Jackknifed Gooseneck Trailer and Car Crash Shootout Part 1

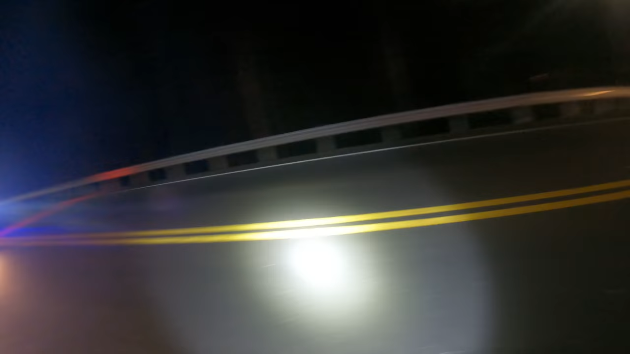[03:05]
Ended up over there. But then obviously somebody threatened here too. There's